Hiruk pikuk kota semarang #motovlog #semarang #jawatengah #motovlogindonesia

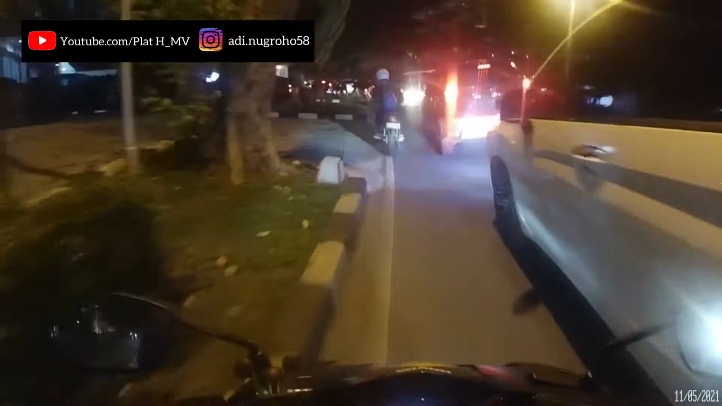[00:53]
Tumben. Macet panjang. Biasanya sini nggak pernah macet.
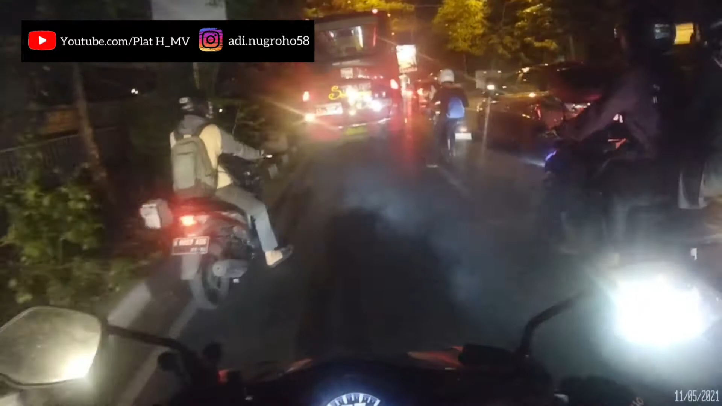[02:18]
Beuh, kita di fogging. Beuh, merdu. Fogging tuh enakan pakai fogging solar.
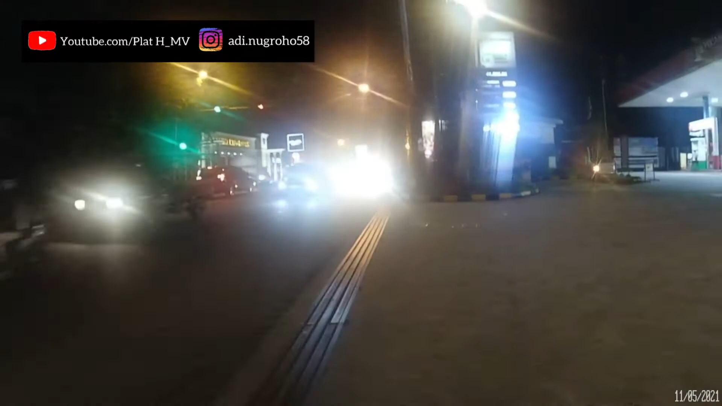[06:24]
Lo lihat aja tuh jalur ya, padat rame begitu. Tapi seru. Kenapa gue bilang seru ya, seru aja gitu loh.
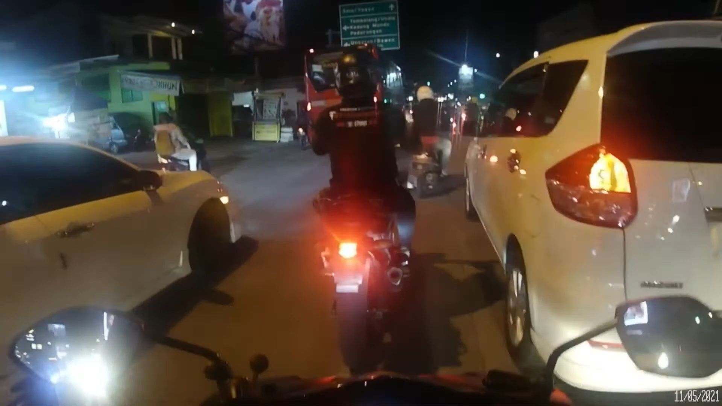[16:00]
Cepet amat itu lampu merah. Ini kalau pakai mobil susah. Lama. Mendingan pakai motor, enak. Kalau pakai motor kalau mau kemana-mana tuh
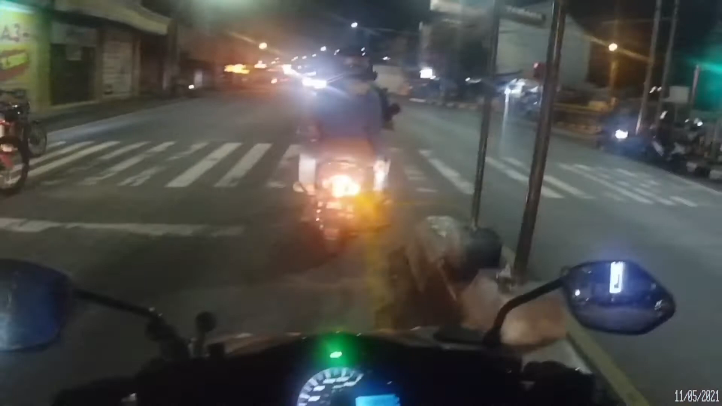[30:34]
Itu ban tahu begitu kan buat dia terabas. Nah, kalau dipakai di sini mah habis. Jadi dia salah. Harusnya dia ganti ban. Kita beli rokok dulu. Rokokku sudah habis.